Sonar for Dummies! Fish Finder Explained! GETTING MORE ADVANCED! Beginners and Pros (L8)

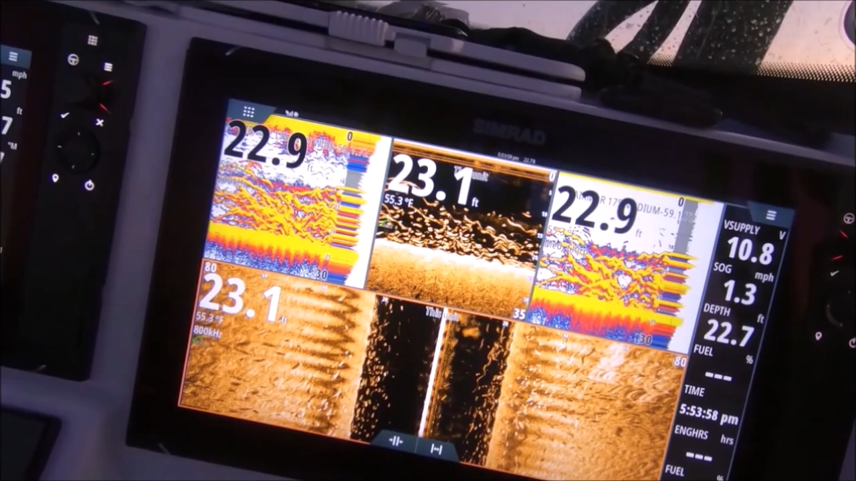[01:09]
we have split shots on some no weight on others there's a screamer Tommy Tommy come get it baby all right we got a double
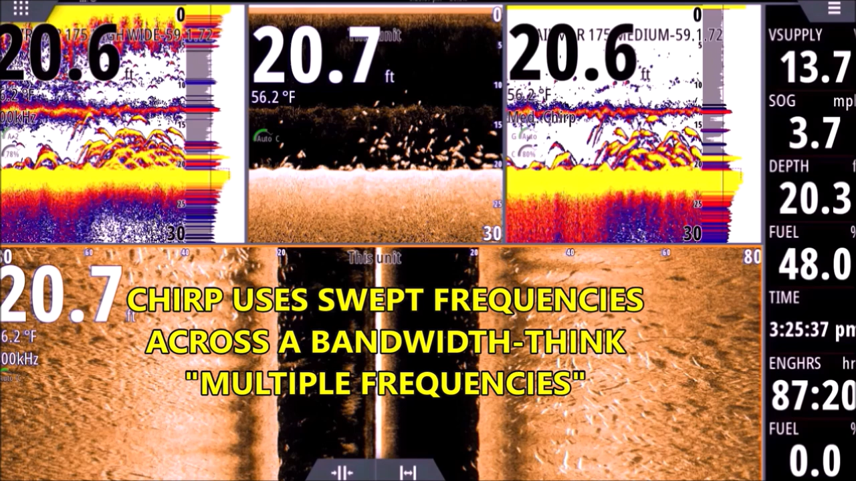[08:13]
On screen: water 56.2°F
defined it's a little more of a jumbled mess the arches aren't quite as defined we're going 3.7 miles an hour so we should see arches instead of long worms and we're still seeing separation on the bottom there but you can see if we're counting up those fish it looks like a whole lot less individual fish than the left side because we can we have just a whole lot more separation not a whole lot more but more you know it looks like there's more fish it's just because I personally the characteristics of my trip transducers I've tested lots and lots of them for air more and I find that in less than 30 feet of water I get
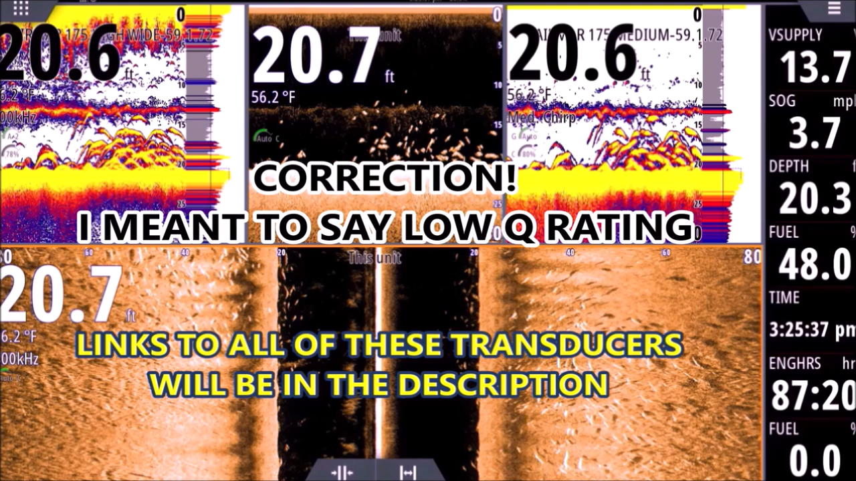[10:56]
On screen: water 56.2°F
uh 85 and 175 I think with this transducer maybe 165 I'm not sure exactly but all those frequencies happening all at once you notice we're not seeing a lot of noise again that's because of the high Q rating of these transducers even the airmar I'm sorry even the simrad active imaging transducer is such a clean transducer
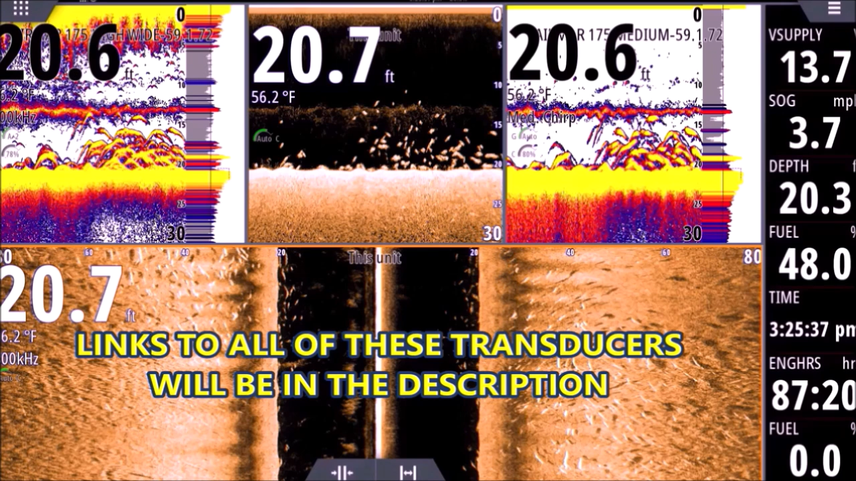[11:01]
On screen: water 56.2°F
such a high quality unit that you don't see noise I don't have any interference filters on if you've watched any of my other setup videos you know I hate interference filters I never turn them on even if I get some noise it's fine I don't like using my filters and you can see how clean these are so I'm running multiple transducers here getting a lot of clean shots and I have to credit that with the quality of the transducers the active imaging 3-in-1 the 2-in-1 amazing transducers the best side scan I've seen and of course the airmar